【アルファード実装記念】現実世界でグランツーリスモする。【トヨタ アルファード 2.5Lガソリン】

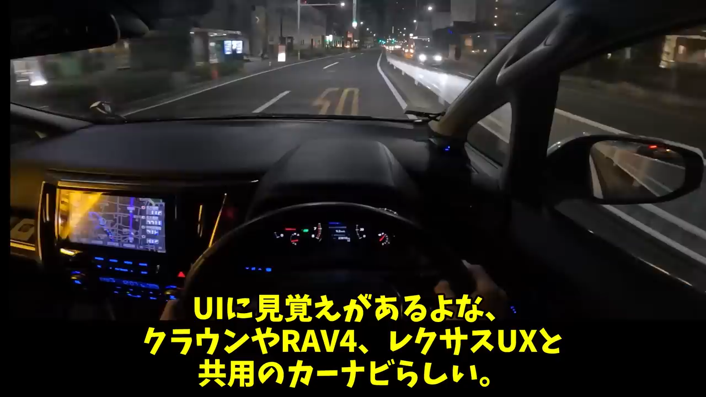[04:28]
クラウンやラブフォー、レクサスUXと共用のカーナビらしいそしてさ、映像から感じられます?フレームの箱が、絨毯みたいにふわふわ優雅に動くのよクラウンクロスオーバーと、初めてまともに、乗り心地で勝負できる車が出てきましたねさて今回から概要欄に、試乗後に私が書き残した、スマホのメモを貼っておこうと思いますアルファードのカーシェア、名古屋に2台だけあるんですが、サービスがそれぞれ違うんですねDカーシェアなら、